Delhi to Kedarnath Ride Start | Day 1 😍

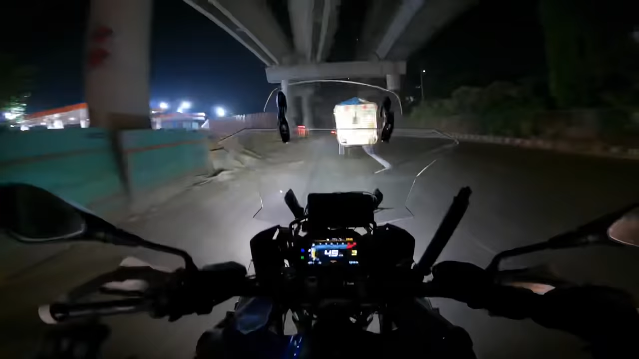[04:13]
है है यही ओर डोला कुमा पेट्रोll पंप यही पर अपने को पर्मोध
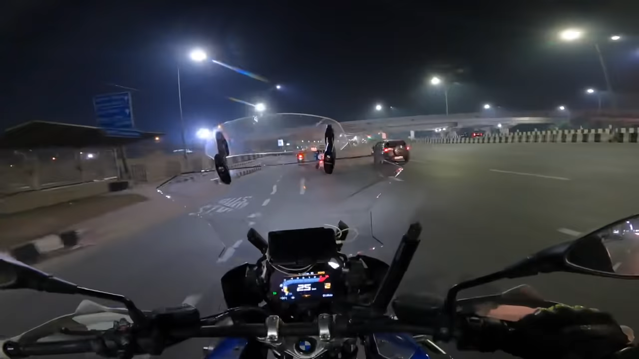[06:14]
मिनट कोशिशी रहेगी 6-7 वे तक हम रिशी केष कर दे क्रॉस कर दे क्योंकि उसके बाद हमें शीरिनगर तक गर्मी मिलने वाली शीरिनगर के बाद अच्छा मौसा मिले� यहां एक तो यह तिंग कोई एक्सिदेंट हो गया है नहीं